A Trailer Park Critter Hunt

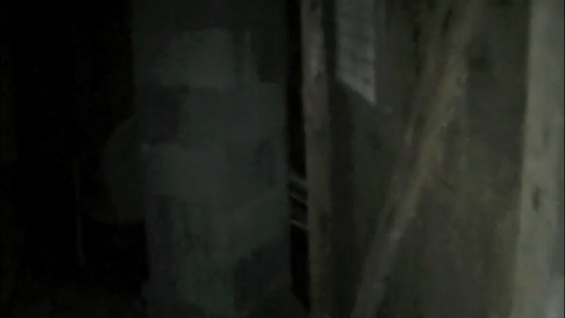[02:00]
Hold that door. Okay, I'm going to go in right here. He's looking at me. He ain't very happy. What is it? It's a possum. Woo! Come back here. Is he dead?
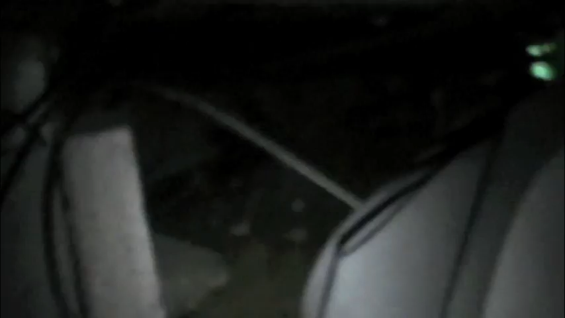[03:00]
I still don't see him. The air keep coming over there. That falling panel right there? You're up here. He's right behind that.
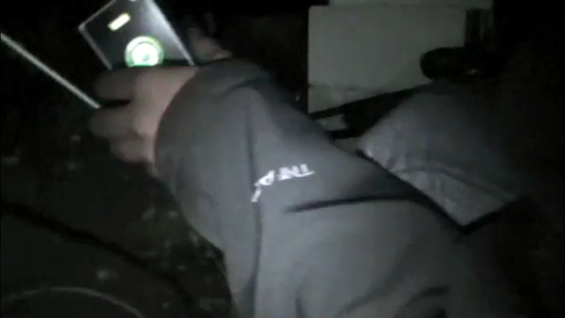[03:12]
I don't wanna. Oh, okay. Hold this. Hold this real quick. Right there. There he comes in. Here, come forward a little bit. Oh, that's perfect.
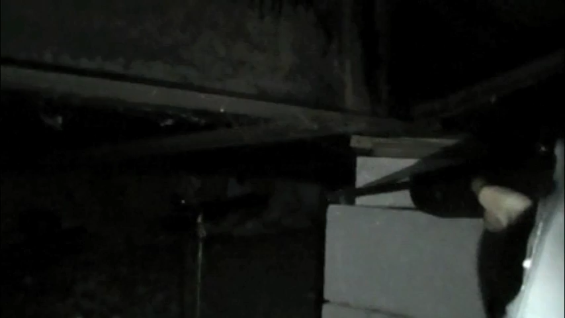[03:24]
Woo! Hang on, I'm too close to use the scope almost.
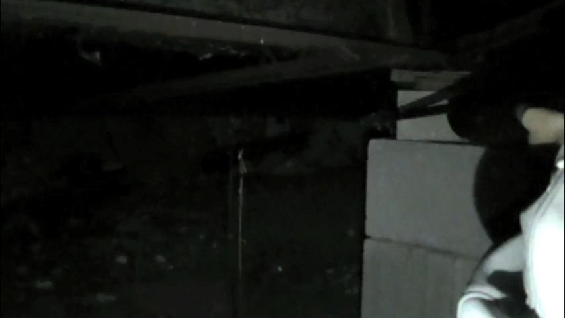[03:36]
There he comes. Oh, he's coming this way.
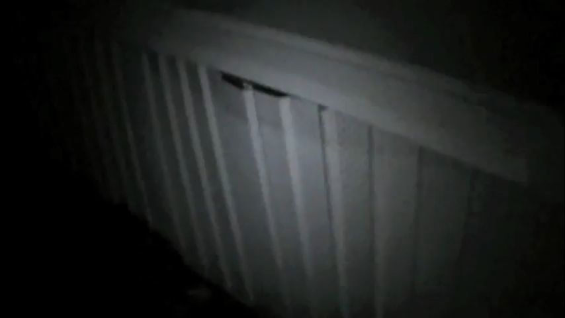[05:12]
Okay. Oh, he ain't, he ain't happy. Oh, he might be climbing up that day or anything. He ain't climbing up that day. I seen something. He's crazy. Hang on there.
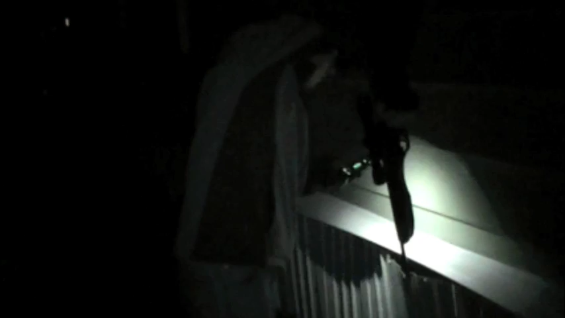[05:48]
You're not happy. There he is.
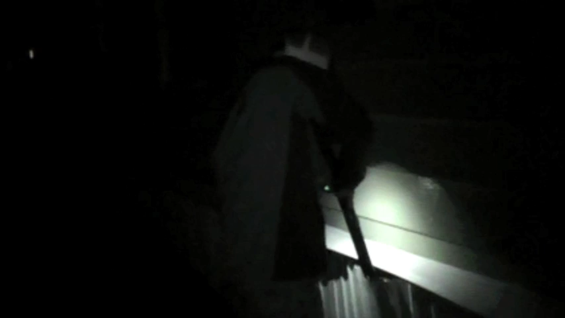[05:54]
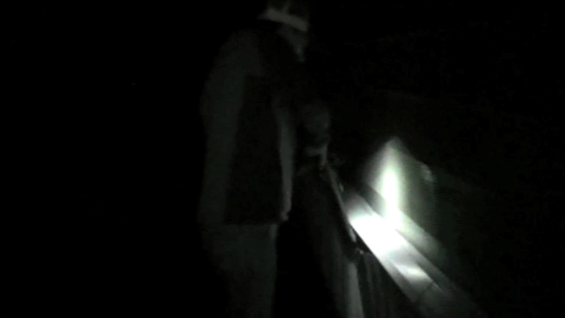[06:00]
There he is. Good boy.
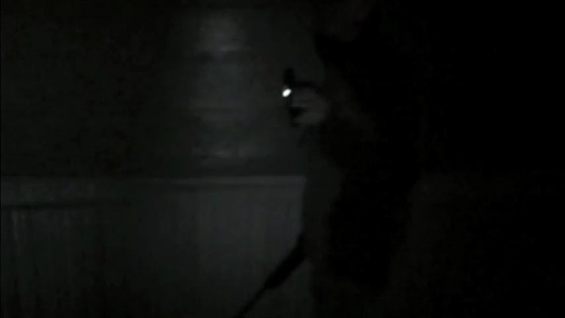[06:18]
He's missing an eyeball. I ain't lying there. He's missing an eyeball. That was a little freaky.
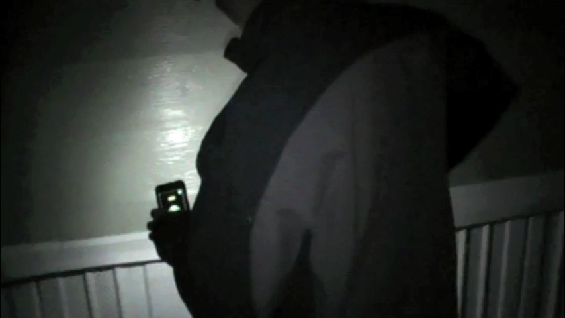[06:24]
Who is he? I got him right in the head. I got him right in the head. Put another good shot on the one-eyed possum there.